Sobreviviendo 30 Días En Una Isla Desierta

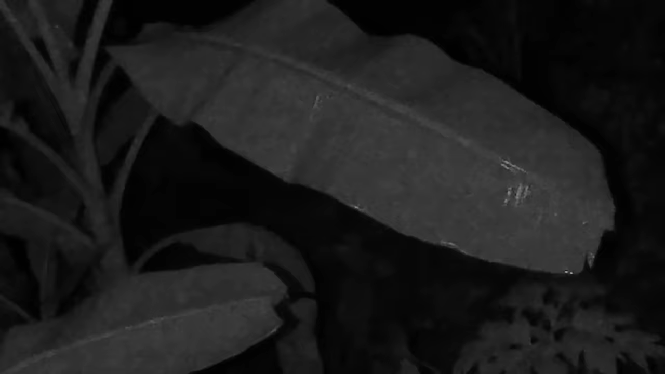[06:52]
a Rubi se le ha roto el mechero viniendo y habíamos venido a la zona donde como os acordáis había unas hojas gigantes a ver si
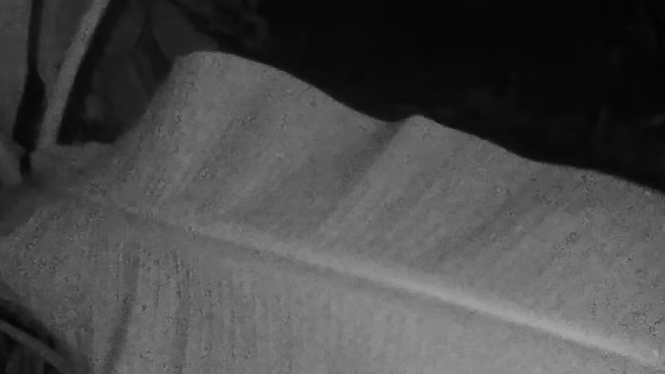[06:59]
la cogíamos intentábamos ponerlas en el suelo por lo menos para dormir
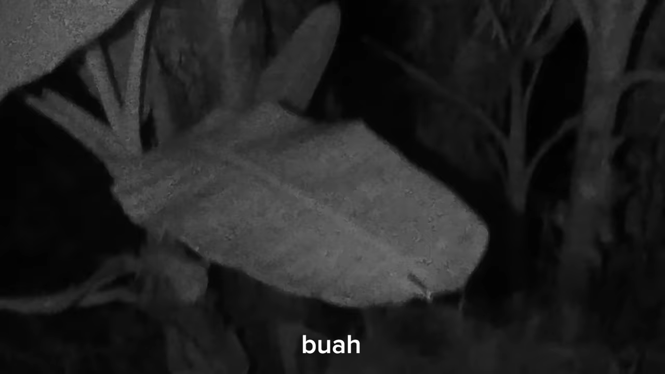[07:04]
Me acaba de picar una garrapata en el pito creo Sí, sí, sujeta ¿Sabes lo que creo que es?
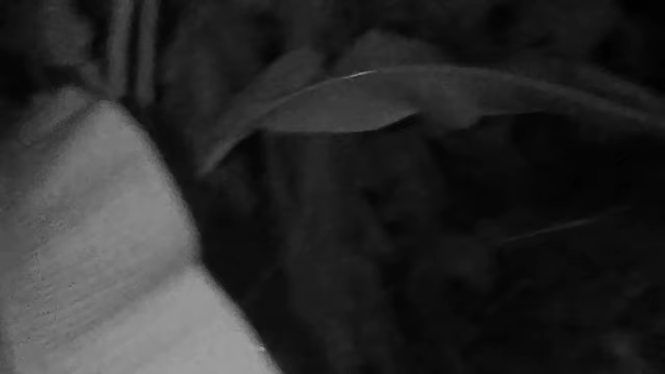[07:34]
las vamos a poner en esta zona de la isla que está más seca e intentaremos pasar la noche ahí No hay ninguna opción mejor por hoy la verdad Chicos,
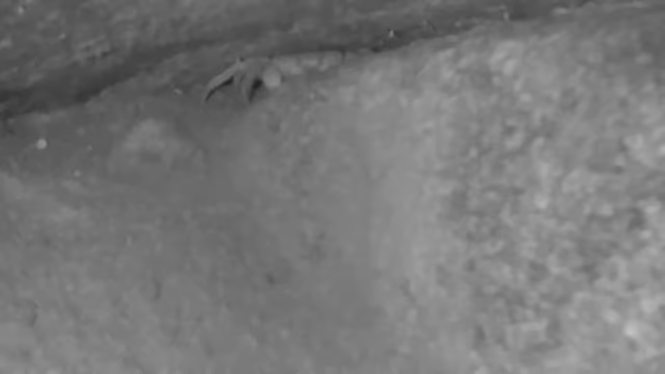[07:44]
acabo de encontrar un cangrejo ahí metido en la roca Si lo cogemos tenemos comida chavales Cuidado, cuidado que no te pinche con la...
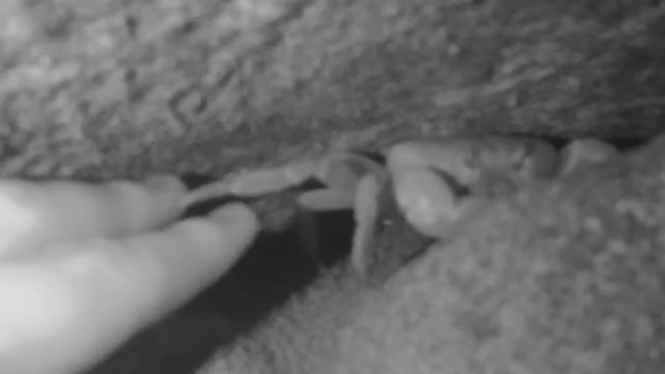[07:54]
Ay, ay, ay, cuidado con la pinza No, sí es muy grande pero está muy metido hermano No, se mete muy para adentro
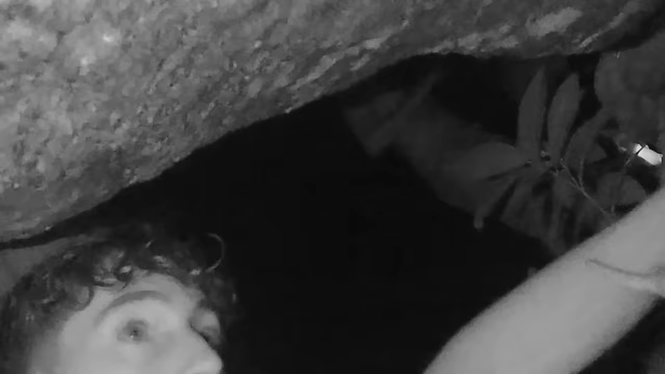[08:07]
No chicos, hemos perdido al cangrejo El cangrejo estaba... ¿Hay ratones? ¿Qué hay? Yo me como lo que sea bro Vale chicos, a ver, siendo sinceros Qué locura va a ser dormir aquí Creo que no vamos a dormir,
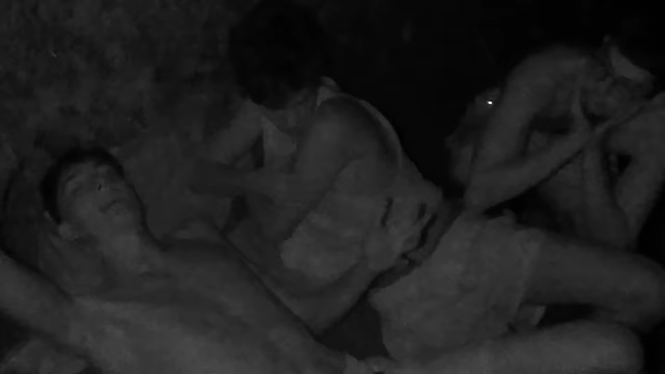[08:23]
vale Yo ahora voy a tener que darle las cámaras a Loris Porque él tiene que editar porque todo esto irá en tiempo real No creo que durmamos pero es que de pie... ¡Hay bichos, hay bichos! Yo no puedo dormir aquí No, para, para, para Lo vamos a pasar fatal esta noche Entonces bueno,